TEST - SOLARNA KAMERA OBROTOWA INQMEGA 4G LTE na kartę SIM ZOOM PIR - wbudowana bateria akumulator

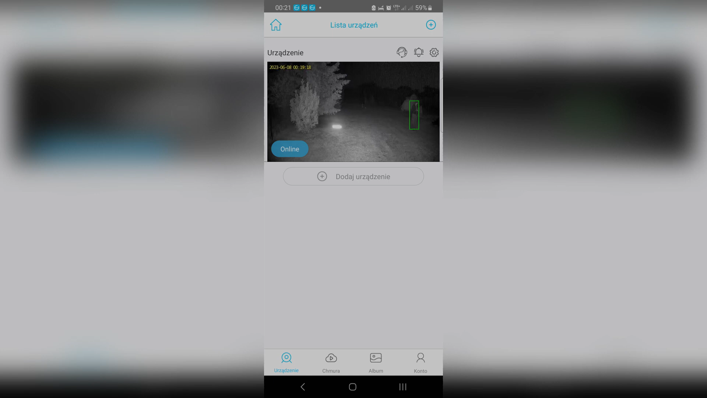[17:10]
Po prawej stronie mamy takie kółeczko z czerwonych kropek. Podświetlenie podczerwienią. W tej chwili jest bez żadnego oświetlenia.